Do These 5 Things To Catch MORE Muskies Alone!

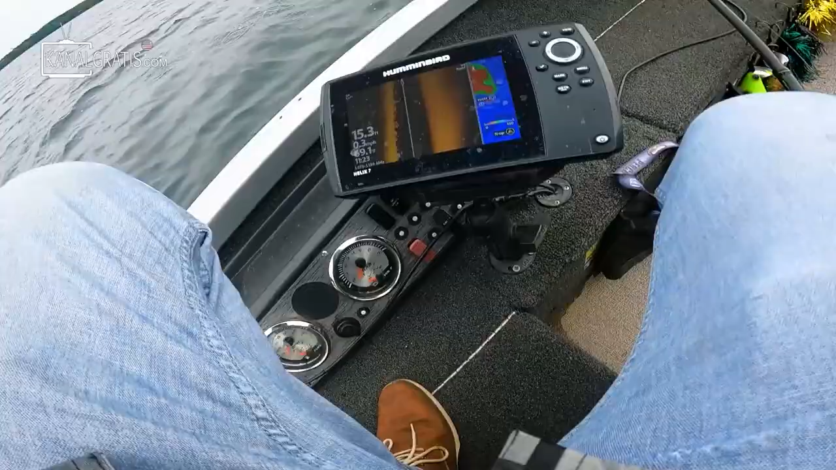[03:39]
the side imaging super accurately to my bait coming in I can tell if I have fish following with my electronics
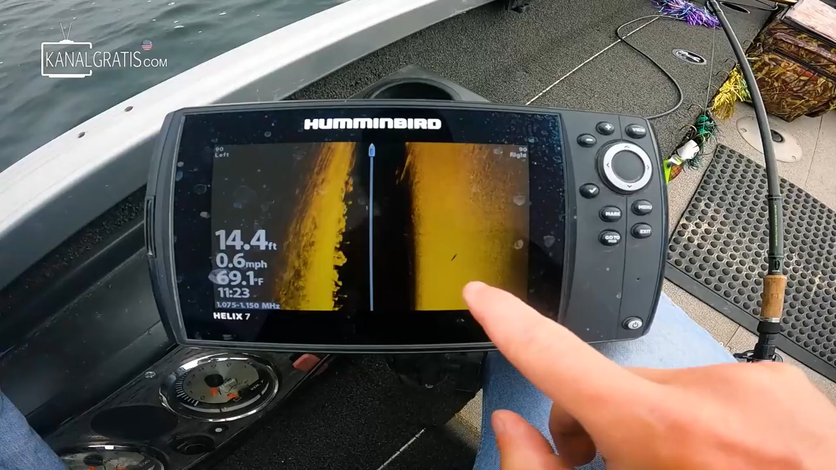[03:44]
On screen: depth 14.4 ft, water 69.1°F, speed 0.6 mph
back here and it's all in close proximity to me the other thing and perhaps the most important thing is the back of the boat is more stable than the front that might not seem like a big deal but